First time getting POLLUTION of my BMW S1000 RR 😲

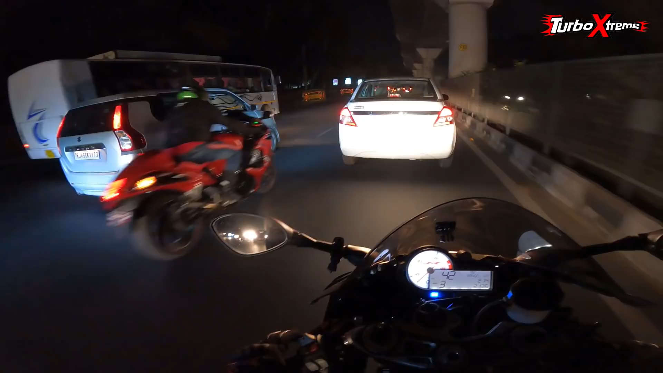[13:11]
जब तक फुल सिस्टम नहीं लगता तब तक बैक फायर मारती ही नहीं है। ओ तेरी पटाका, ओए ओए ओए ओए ओए, बैक फायर बैक फायर। ओ तेरी, तगड़े बैक फायर मार रही है भाई ये तो।